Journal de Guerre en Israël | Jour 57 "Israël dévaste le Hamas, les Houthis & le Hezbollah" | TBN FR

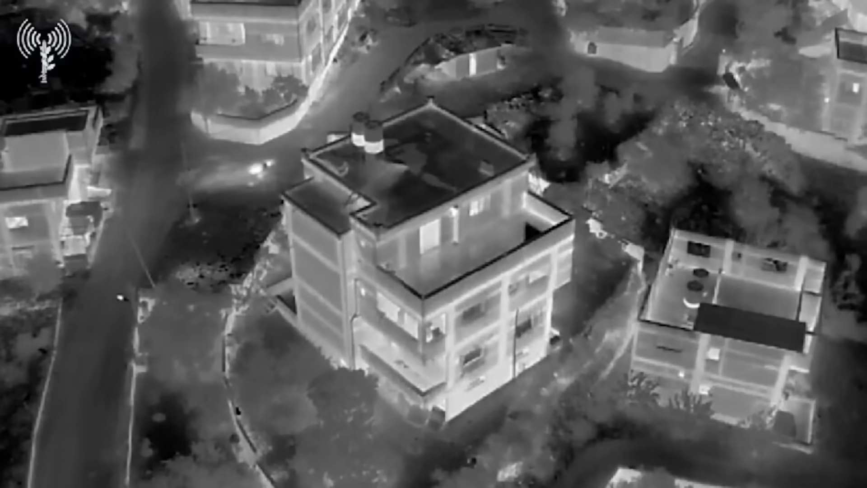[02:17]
Tzahal a commencé à mobiliser ses
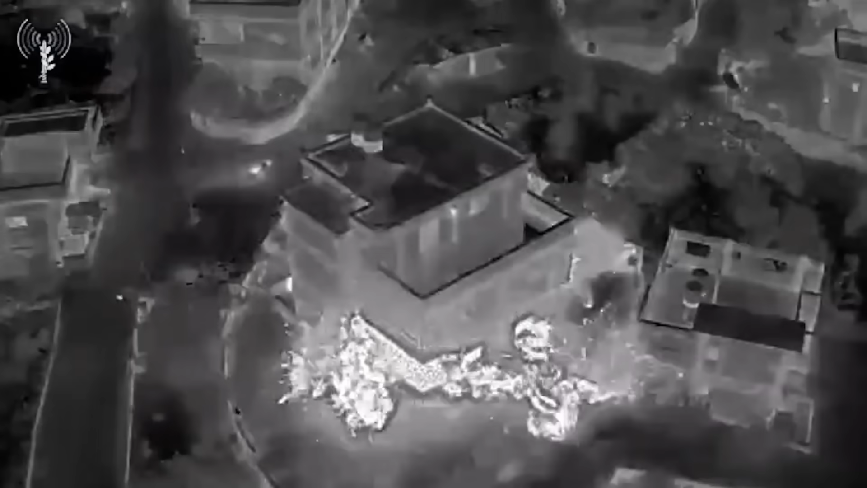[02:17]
forces et à mener des attaques aériennes précises pour cibler les positions du Hamas,
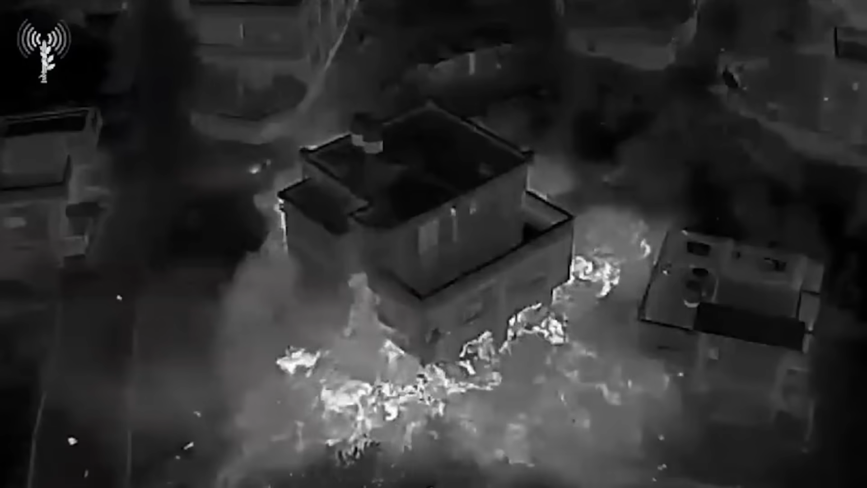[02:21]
des militants du Hamas, des stocks d'armes et des postes de commandement dans la zone de
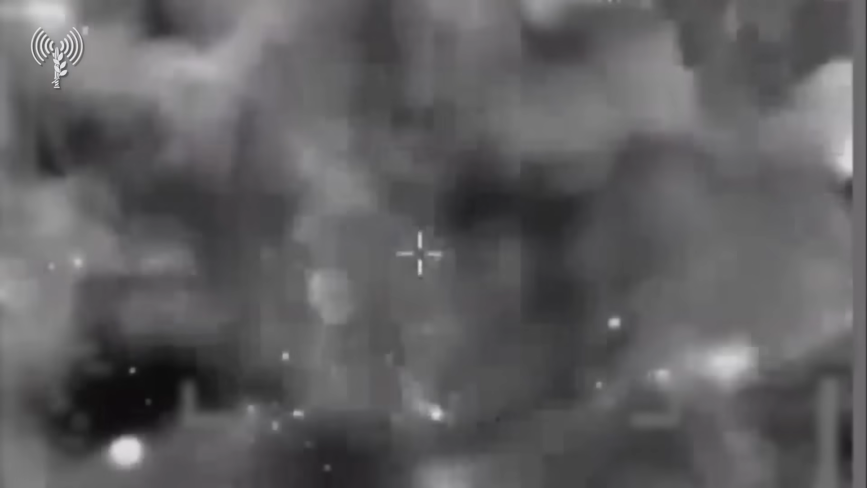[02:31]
Hanounes en utilisant des bombes spéciales qui sont très précises
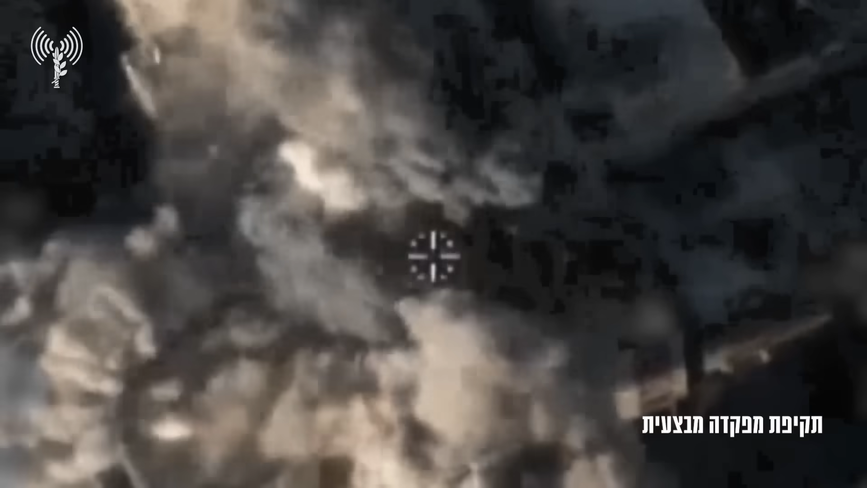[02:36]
et qui atteignent leur cible sans causer de dommages à la zone environnante.